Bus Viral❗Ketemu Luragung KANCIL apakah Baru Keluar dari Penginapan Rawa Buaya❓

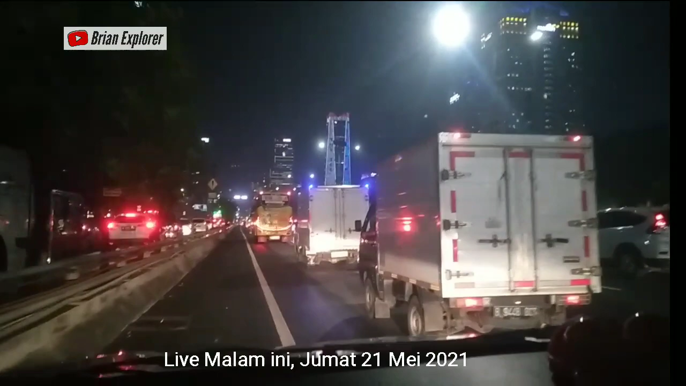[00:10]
Kali ini kita ada di dalam tol kota Jakarta. Ini ketemu sama artisnya Jembatan 5, Prima Donna Kancil.